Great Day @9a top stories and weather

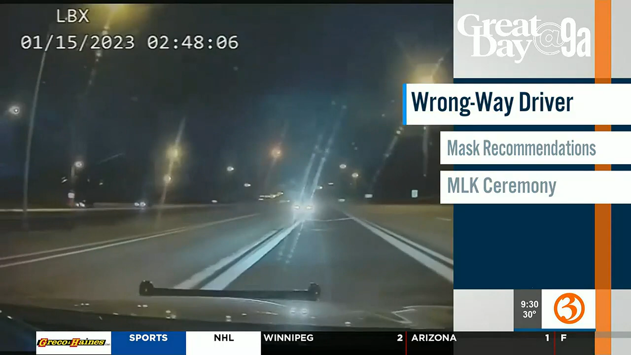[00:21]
The person flew down 91 early yesterday morning did not stop. Yeah, even after a state police cruiser hit that vehicle trying to stop it.